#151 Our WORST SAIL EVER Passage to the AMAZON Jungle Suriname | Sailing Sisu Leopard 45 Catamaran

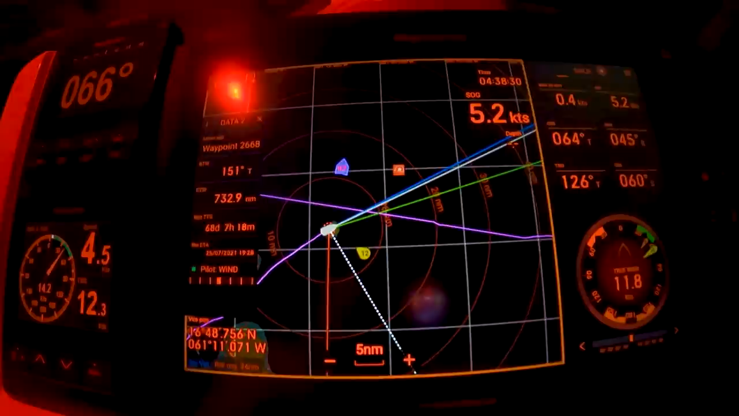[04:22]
And it was supposed to be 100 degrees, so we just don't make this direction that we want to go. It's now night mode, so everything is a little bit stupid.
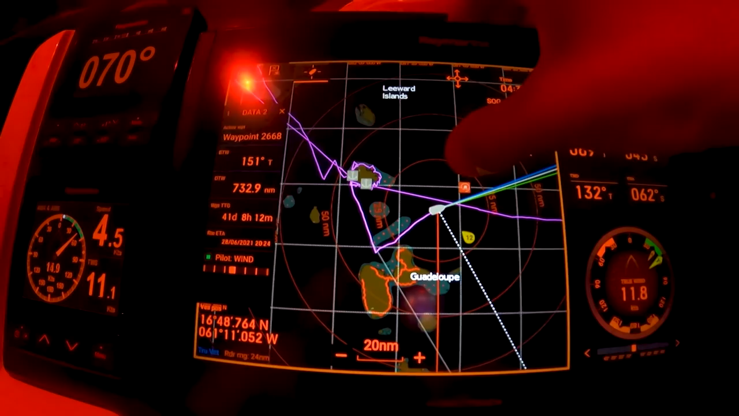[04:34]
If we put it in day mode.
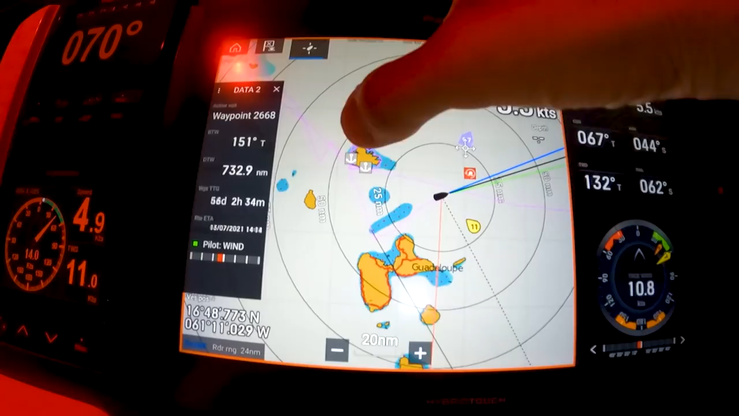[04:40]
So we started off there, and you can see we came down from
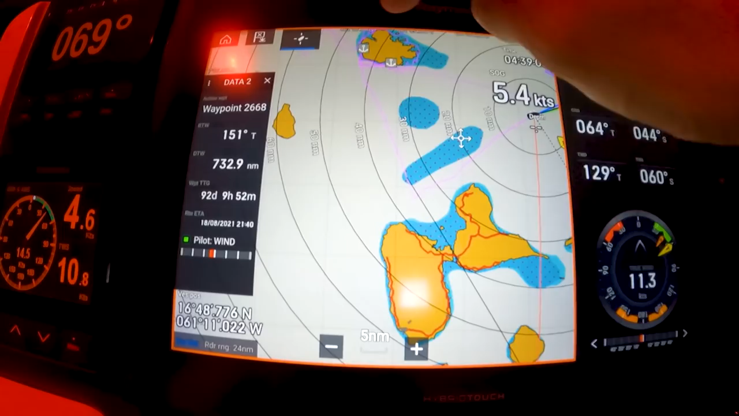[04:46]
Antigua, and this Guadeloupe is in the way, so we had to go that direction.
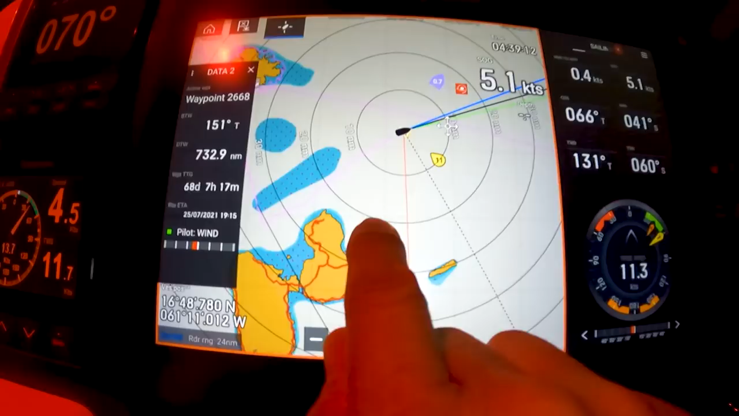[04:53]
And we need to get past here, but if we don't,
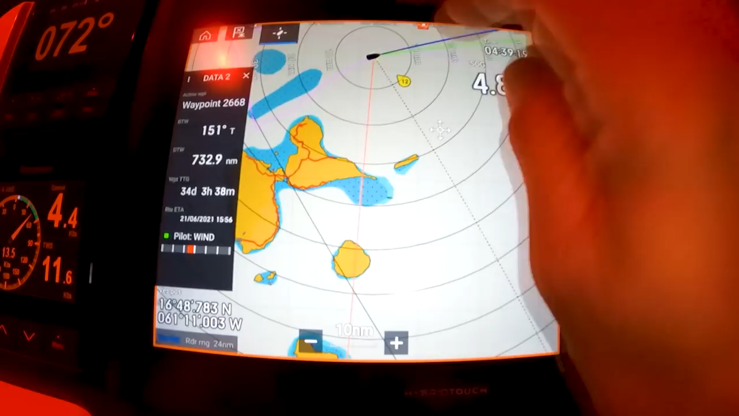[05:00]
if we miss that one, and this is our dead zone, we cannot sail in that,
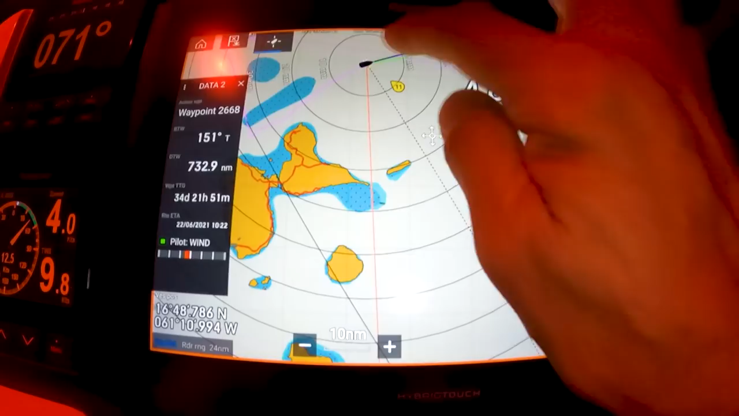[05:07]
this red and green lines, we cannot sail here, this direction.
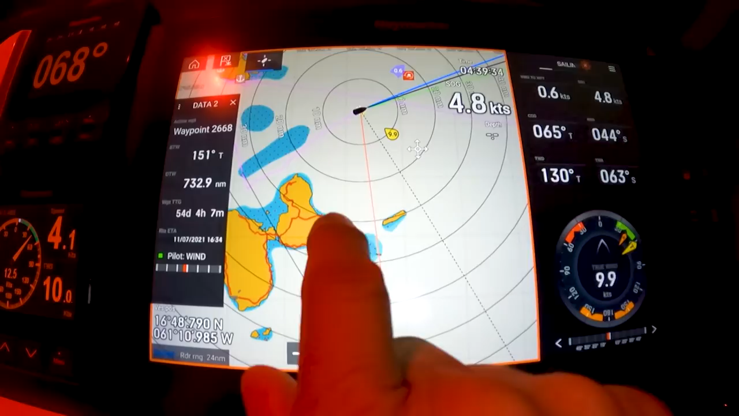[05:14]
So if we don't make it, we need to tack again. So this is the Leeward Islands of the Caribbean, and
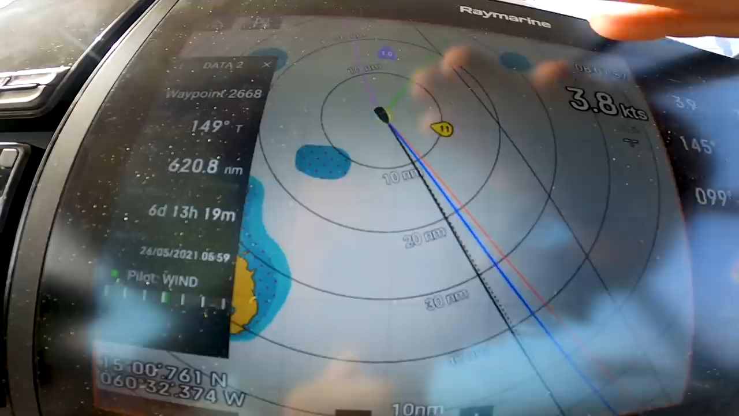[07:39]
The yellow is the wind that's blowing this direction.
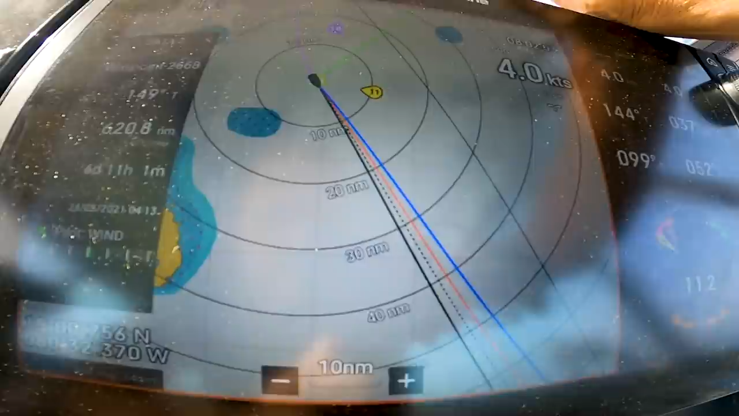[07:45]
And the blue line is the actual line where we're going to, our course over the water or over ground.
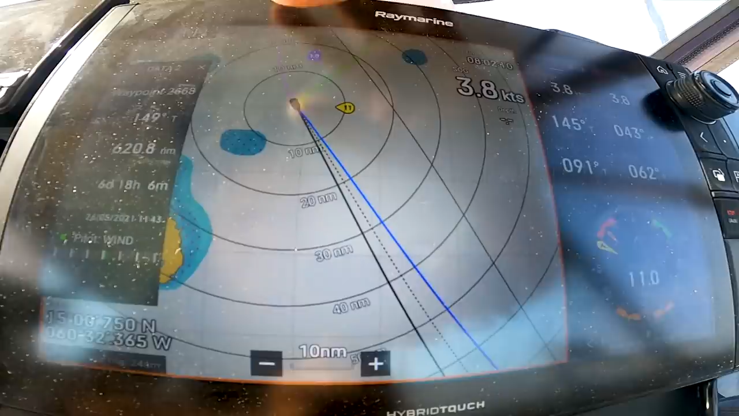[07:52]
So this is where we're going, and we're heading that way, and the wind is pushing this way,
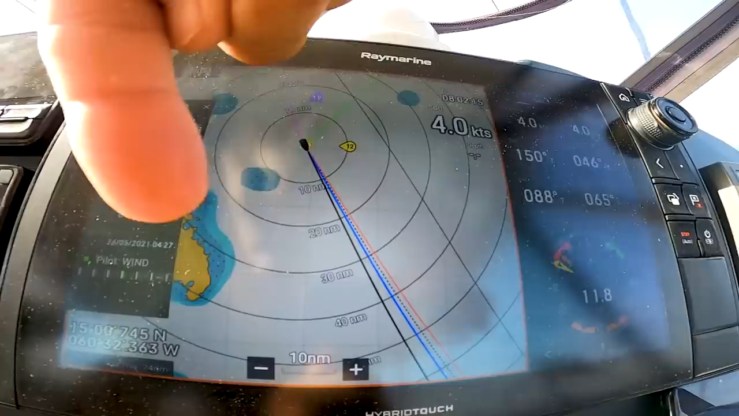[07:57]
but we're sailing basically more into the wind than we're heading.
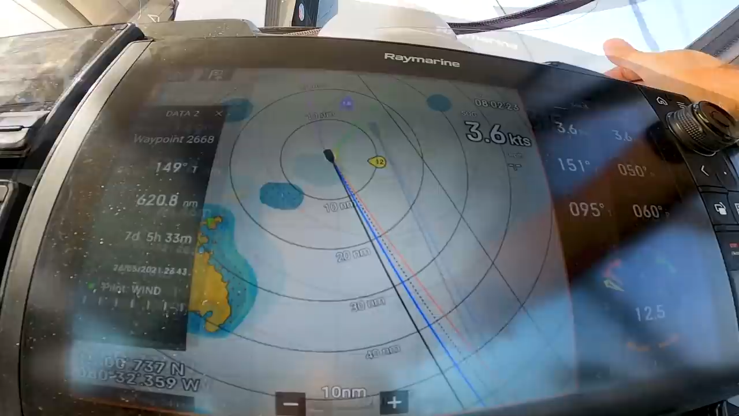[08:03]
So it must be the current. You see over there, one knot current.